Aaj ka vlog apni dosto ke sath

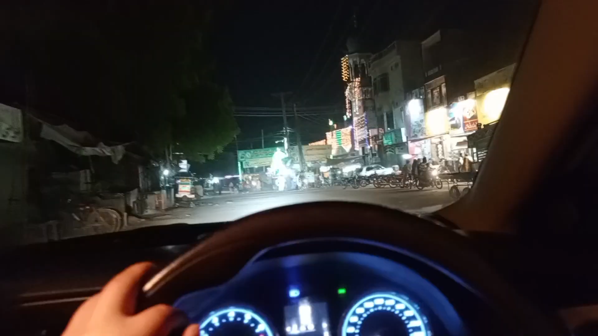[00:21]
फाइनली उस्मान पिज़्ज़ा कैफ़े पे पहुँच चुके हैं। और ईद मिलाद नबी की वजह से सामने रश भी काफ़ी ज़्यादा है,
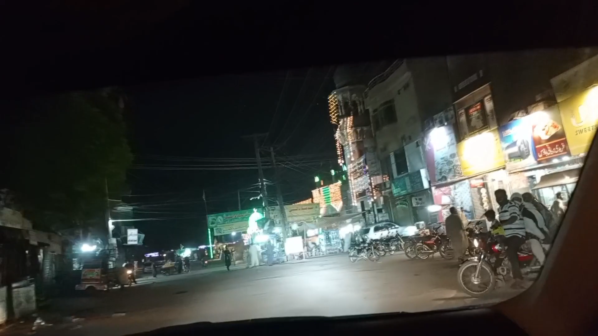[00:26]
हमने उधर नहीं जाना, हम इधर उस्मान पिज़्ज़ा कैफ़े पर जा रहे हैं। और बस यहाँ पर जाते हैं फिर खाएंगे।
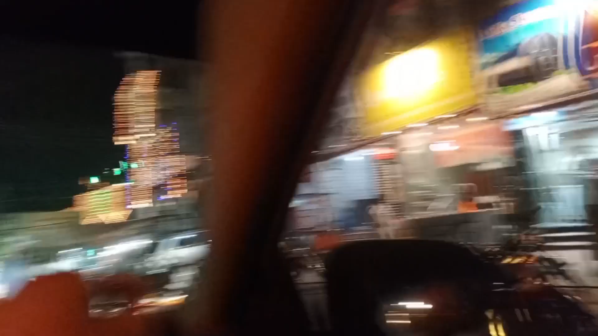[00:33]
यहाँ पे काफ़ी रश होता लग रहा है, मैं जल्दी मिल जाए ऑर्डर। ओके फिर मिलते हैं आपको।
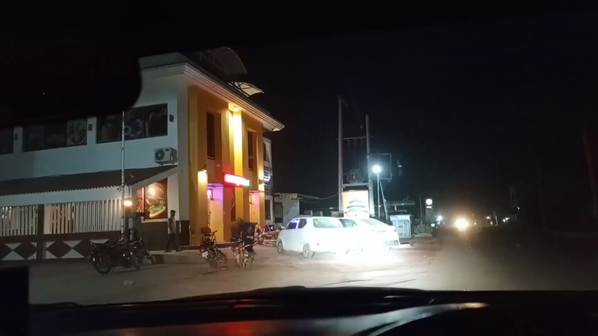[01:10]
हम इस टाइम खान जी पे आए हुए हैं, बस अभी हम गाड़ी शाड़ी पार करते हैं फिर आपको मिलते हैं।